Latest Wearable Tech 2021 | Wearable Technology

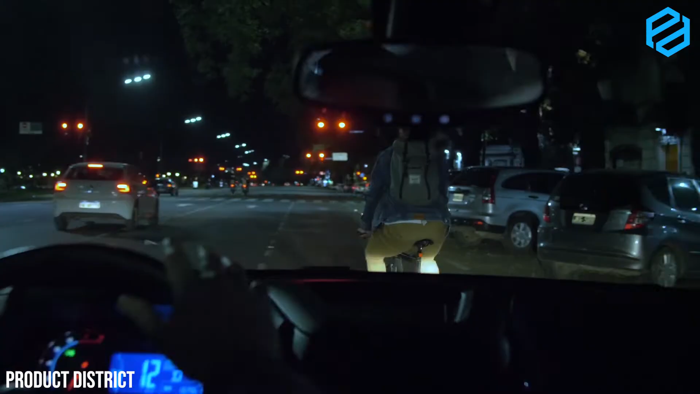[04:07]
Faro has its strong front and rear lights which are comprised of 40 hidden LED lights placed under a fabric liner.